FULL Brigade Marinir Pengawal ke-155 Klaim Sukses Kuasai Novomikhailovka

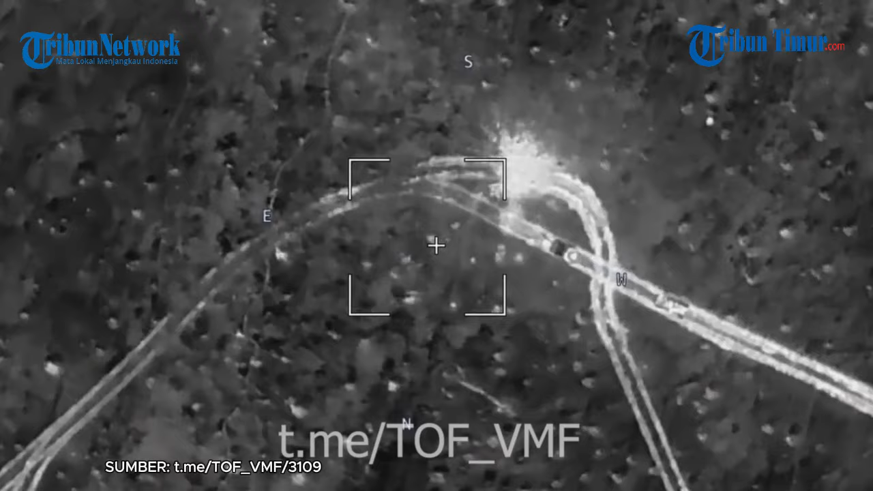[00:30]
pasukan Rusia mengklaim sukses menguasai Novomikhailovka usai bertempur melawan tentara Ukraina kurang lebih 6 bulan lamanya.
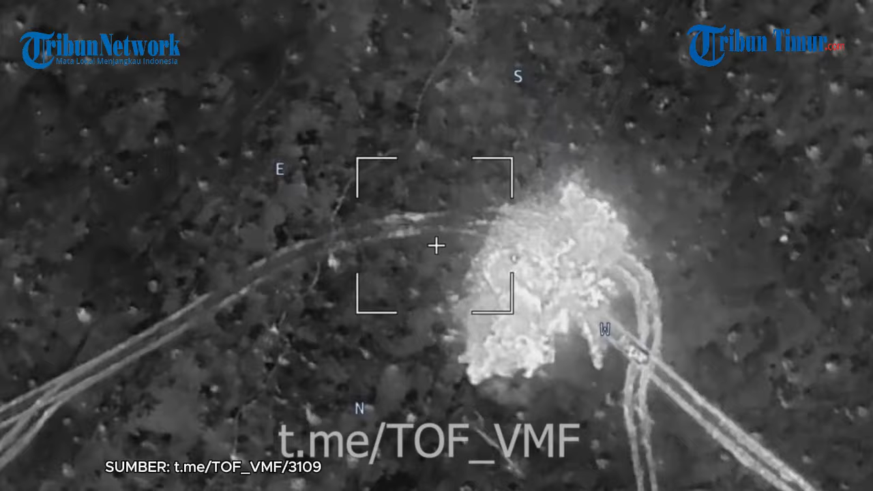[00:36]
Pasukan Rusia meluncurkan serangan dari roket, artileri, hingga drone secara terus menerus ke arah benteng tentara Ukraina.